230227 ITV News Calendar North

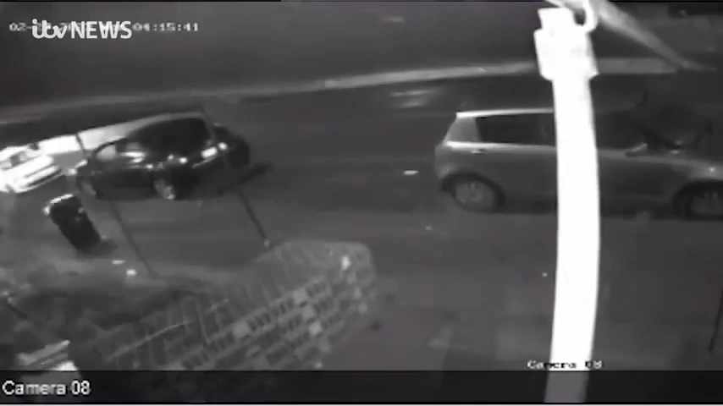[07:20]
Captured on CCTV, the moment two police cars crash into a row of shops on Keefley Road in Bradford at around three this morning.